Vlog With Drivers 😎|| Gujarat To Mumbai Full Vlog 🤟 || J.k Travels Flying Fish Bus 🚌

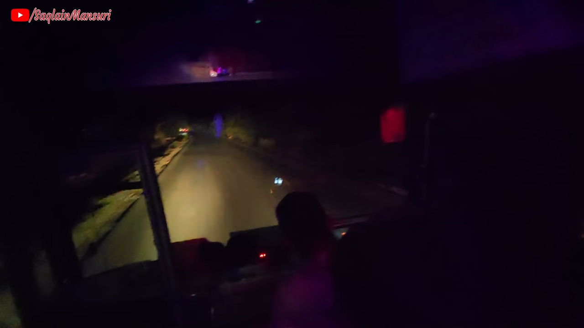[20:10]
अभी लाइट्स ऑफ किया है क्योंकि जो सामने की गाड़ी है उसका रिफ्लेक्ट ना है कांच में, उसकी वजह से लाइट ऑफ किया है अभी।
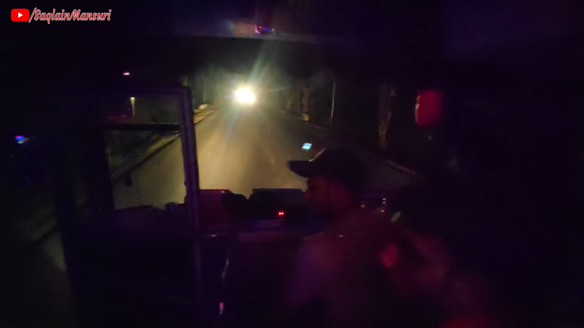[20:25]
तो अभी रात के बजे है 3